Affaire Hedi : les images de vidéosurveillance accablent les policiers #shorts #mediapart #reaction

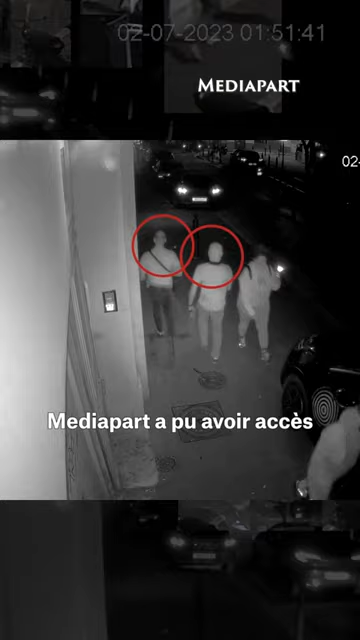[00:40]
Mediapart a pu avoir accès aux enregistrements de vidéosurveillance et en particulier à ceux de deux caméras situées à proximité des faits qui se sont déroulées dans la nuit du 1er au 2 juillet, aux alentours de 2h du matin.